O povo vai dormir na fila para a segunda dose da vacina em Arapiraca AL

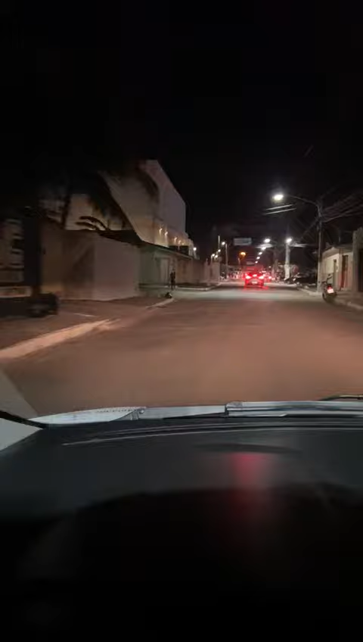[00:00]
Tô chegando aqui, vou filmar pra vocês verem, realmente é fila, já esperando pra amanhã, meu Deus, tão besta,
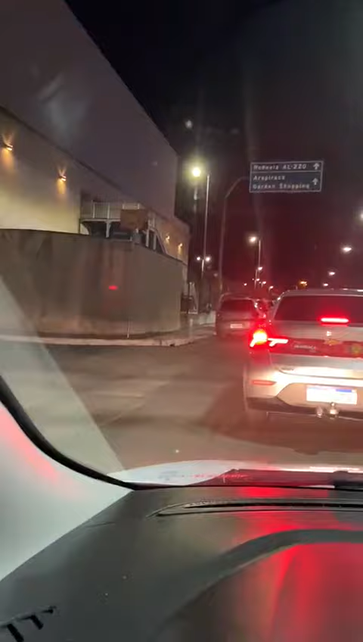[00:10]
já tá até congestionando aqui, é isso.